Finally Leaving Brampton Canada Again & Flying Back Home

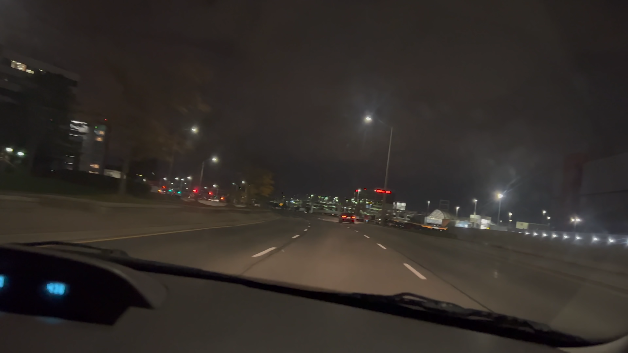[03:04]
बस ऑलमोस्ट पहुंचने लगे हैं एयरपोर्ट। ये देखो, ये सारा मतलब बहुत बड़ा एयरपोर्ट है टोरंटो का, तो बहुत ज्यादा बड़ा, काफी पीछे से शुरू हुआ है।